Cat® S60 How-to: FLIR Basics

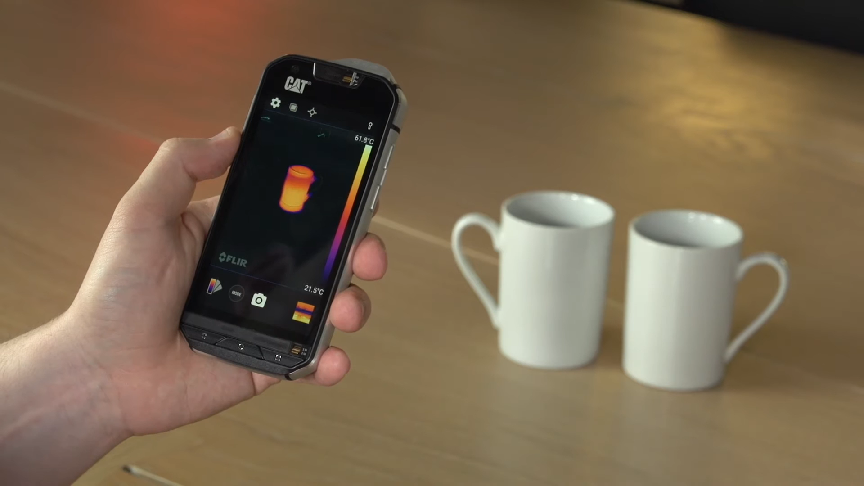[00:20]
Then you'll see the thermal image coming through. Here we see a thermal image of two cups with different temperatures of water in them.
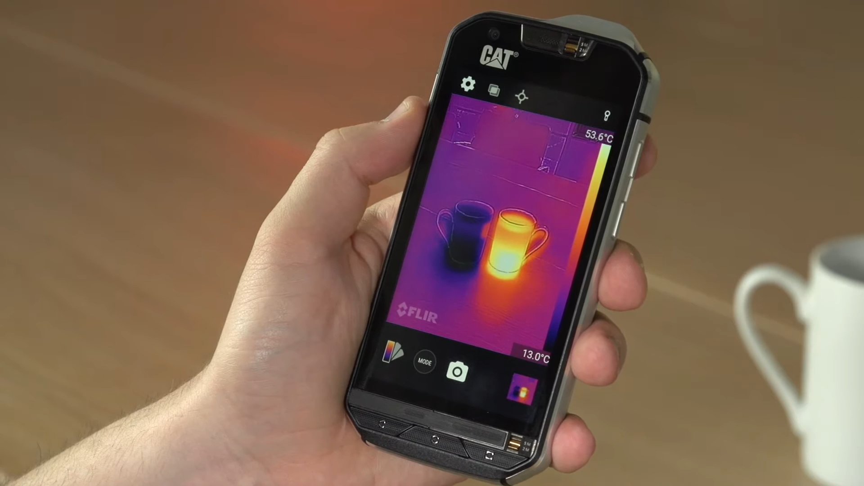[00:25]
On screen: scale top 53.6°C, scale bottom 13.0°C
You can take a photo using the shutter button at the bottom of the display, or you can use the volume down key as a shutter button instead.
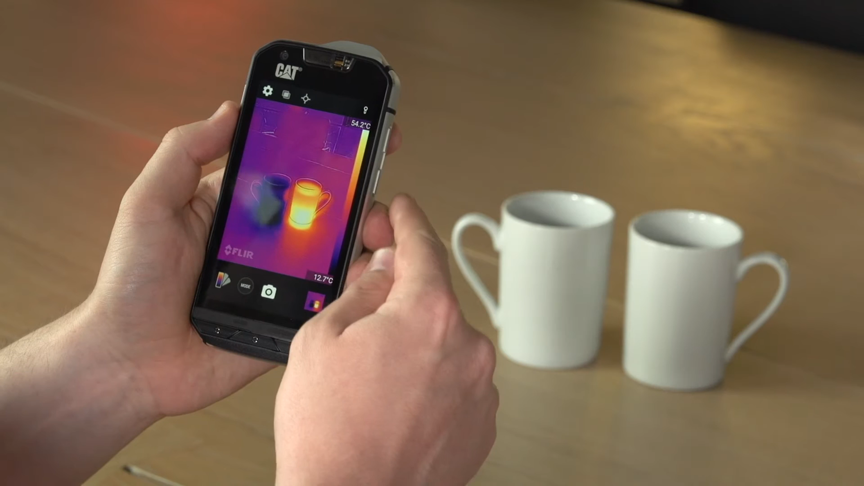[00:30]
On screen: scale bottom 12.7°C
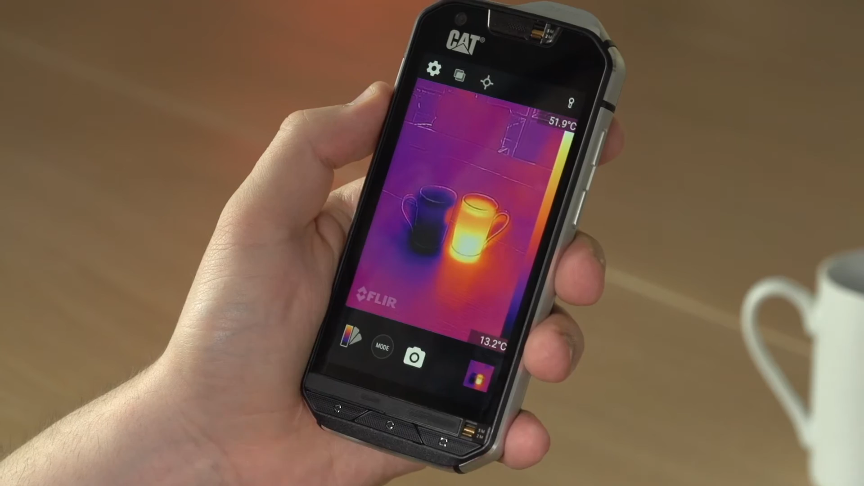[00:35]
On screen: scale bottom 13.2°C
You can add up to three spot meters that are movable onto the display to measure temperature from areas that you want in the shot.
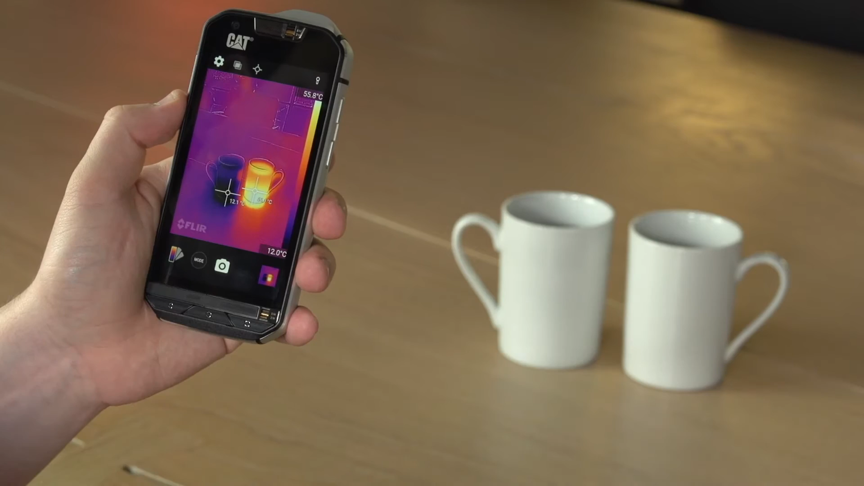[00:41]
On screen: scale top 55.8°C, scale bottom 12.0°C
If you then take that shot, go into gallery, you can switch between the live shot,
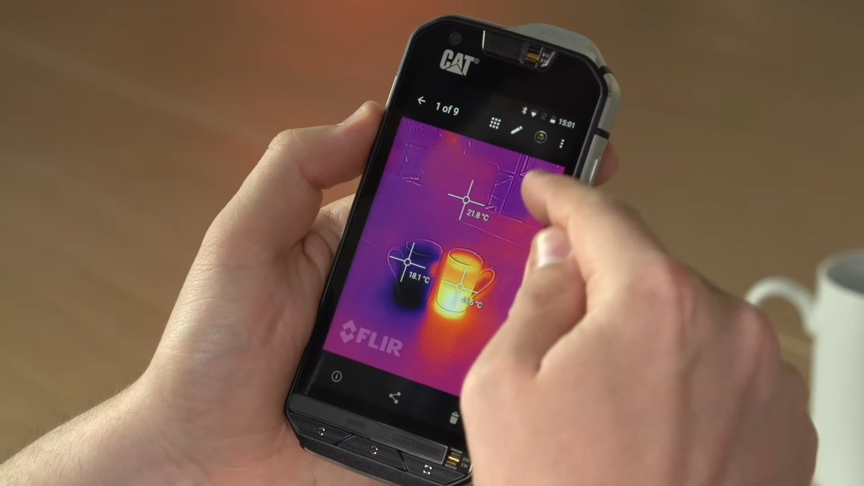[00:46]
or the thermal shot rather, and the standard image.
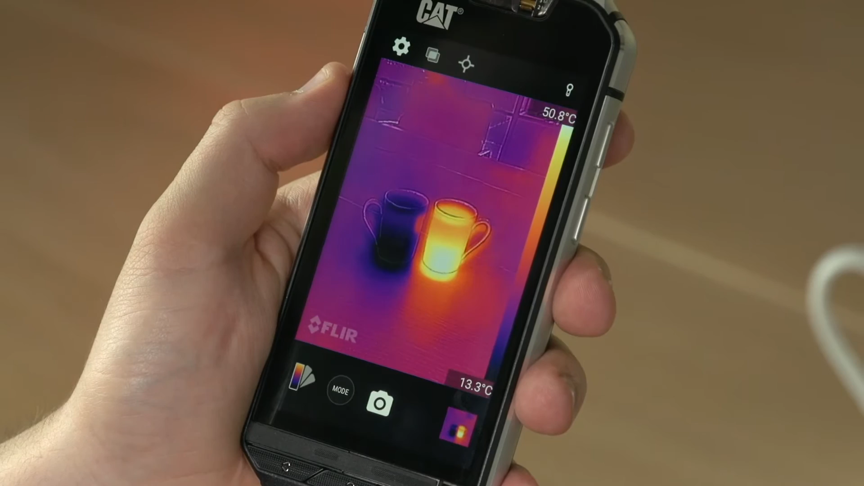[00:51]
On screen: scale top 50.8°C, scale bottom 13.3°C
Going back to the live image, you can also add regions of interest that cover either a fixed square in the middle of the display, or the entire frame, and here you can read the average, minimum and maximum temperatures that are shown within those areas.
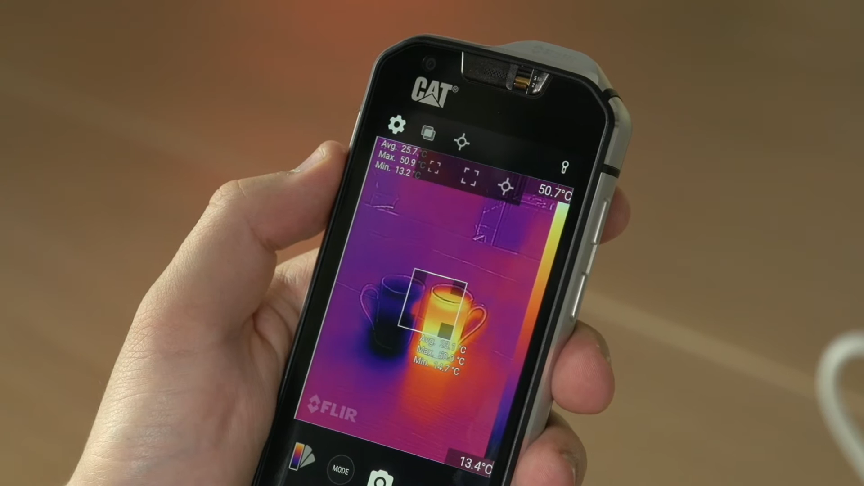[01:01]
On screen: scale top 50.7°C, scale bottom 13.4°C
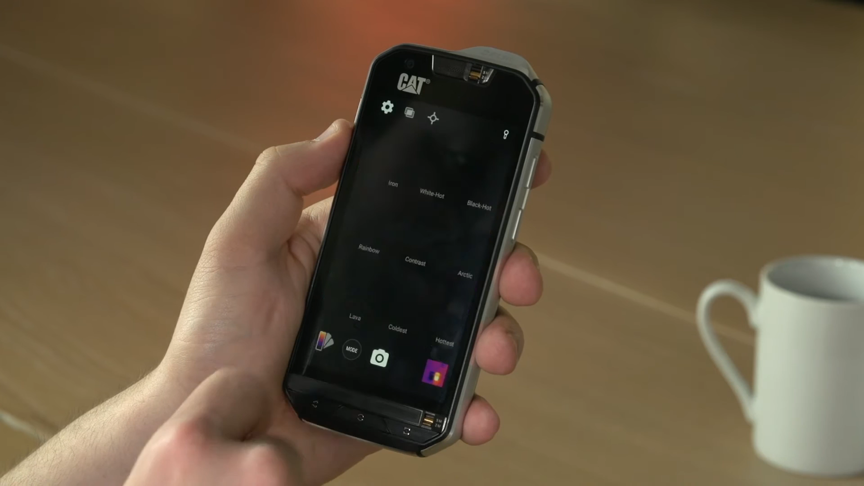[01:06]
In addition, you can also change the palette, so you can visualise temperature in different ways.
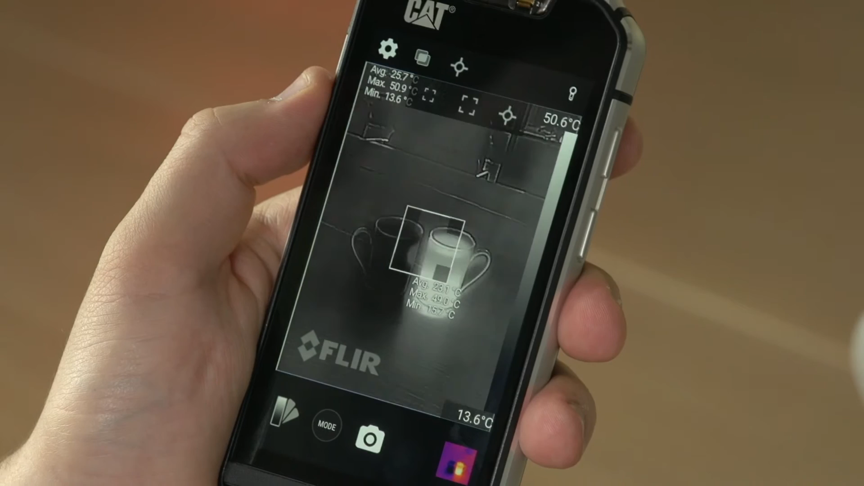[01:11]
On screen: scale top 50.6°C, scale bottom 13.6°C
You have nine of these to choose from, ranging from black and white to multi-colours, and you can also select modes that show just the hottest part of the image,
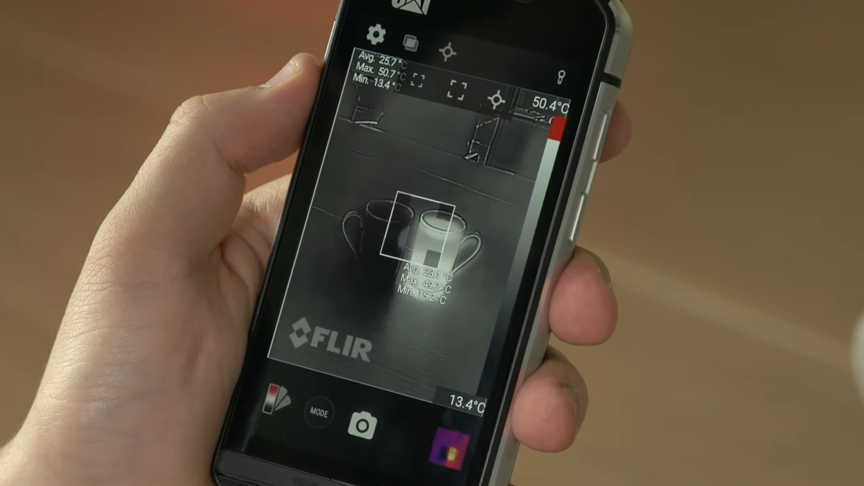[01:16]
On screen: scale top 50.4°C, scale bottom 13.4°C
or just the coldest part of the image.
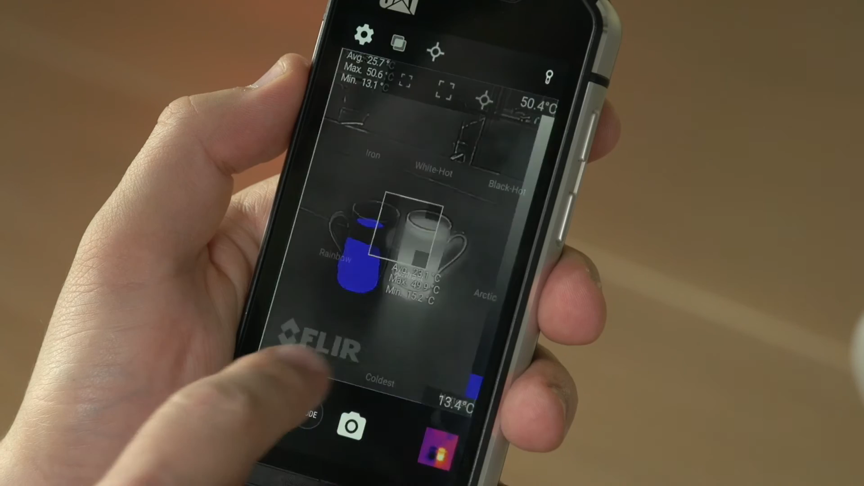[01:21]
On the right-hand side of the display, you can see the temperature scale for what's in shot. At the moment, the lowest temperature is 13 degrees Celsius, and the top temperature is 48 degrees Celsius.
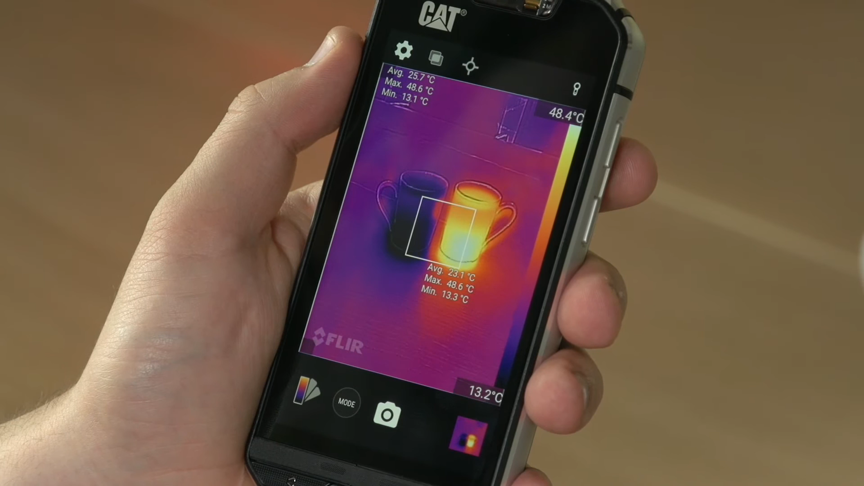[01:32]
On screen: max 48.6°C, scale top 48.4°C, scale bottom 13.2°C
This will change as I move around and have different temperatures in the display. They can also be locked by tapping on them once, and you'll see the lock icon appear,
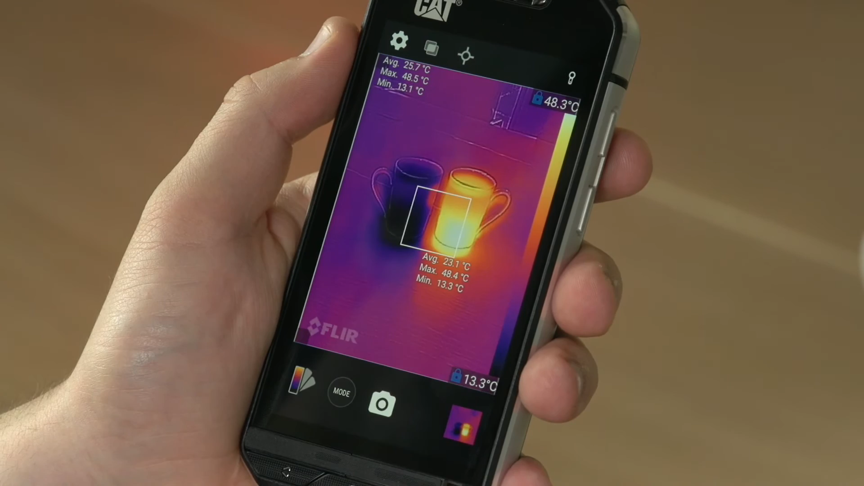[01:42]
On screen: scale top 48.3°C, scale bottom 13.3°C
or you can set them manually by pressing and holding and entering a manual value.
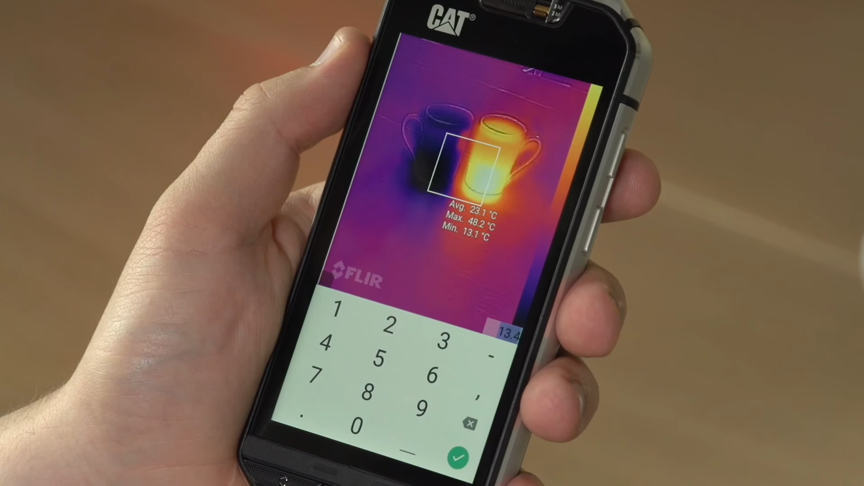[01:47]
On screen: max 48.2°C, min 13.1°C
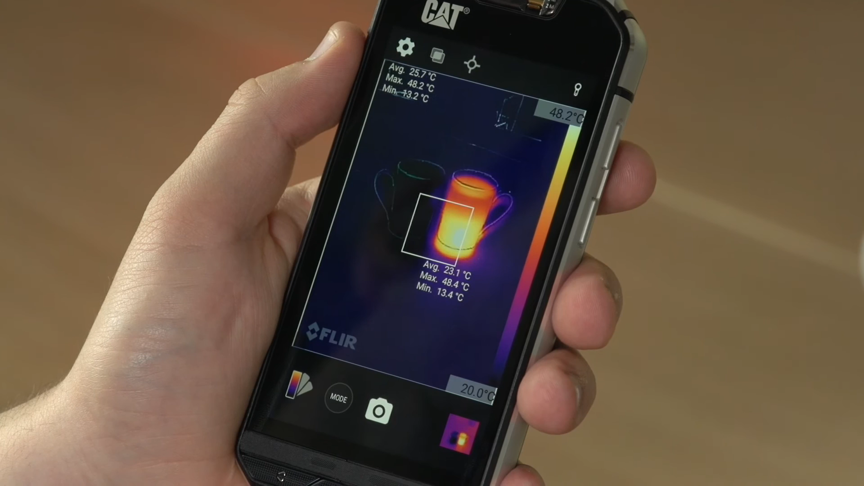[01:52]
On screen: scale top 48.2°C, scale bottom 20.0°C
This will change the way that contrasts and temperature differences are displayed within the app.
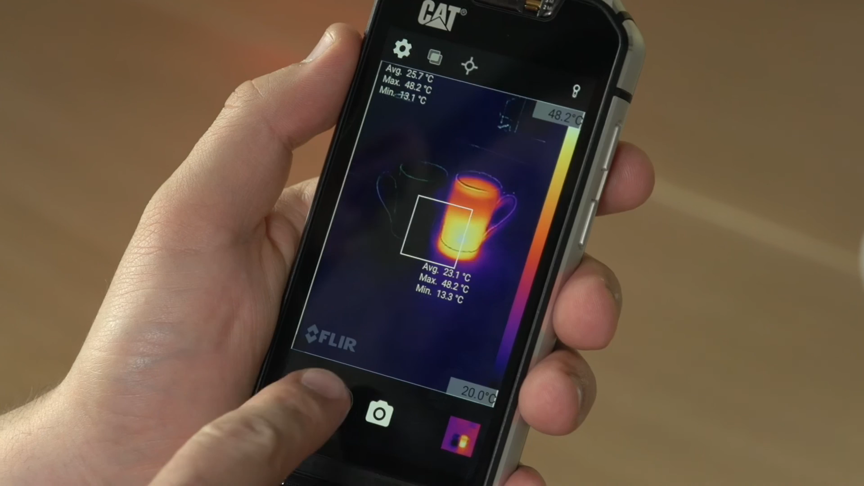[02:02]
On screen: max 48.2°C, scale top 48.2°C, scale bottom 20.0°C
Finally, you can also change the mode that you're shooting within, from still images to video, panoramas, and time-lapses.